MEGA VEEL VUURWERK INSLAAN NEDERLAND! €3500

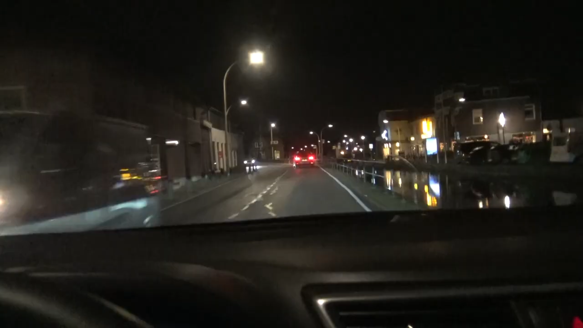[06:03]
We zijn nu onderweg naar Den Hoorn. Ook even naar een shop toe. Vorig jaar hadden we hier heel veel opgehaald. Maar nu even na het eten, want het is inmiddels donker zoals jullie kunnen zien.